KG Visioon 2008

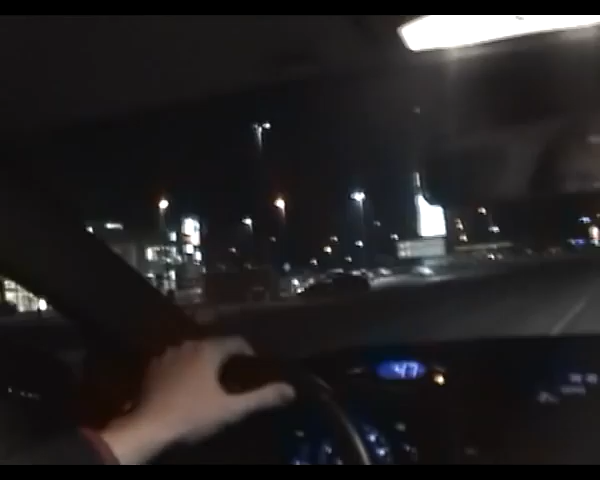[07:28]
Kui ma siin eelmine aasta käisin, siis oli siin nend üks auk. Jep. Nüüd on siin Hesburger.
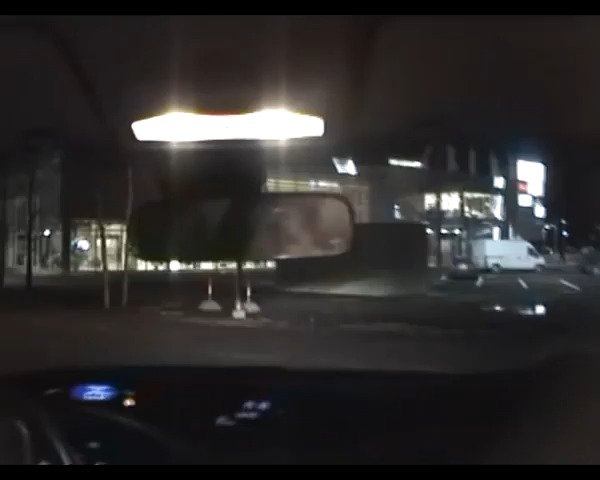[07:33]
Mul ongi juba kõhukinnitust aja.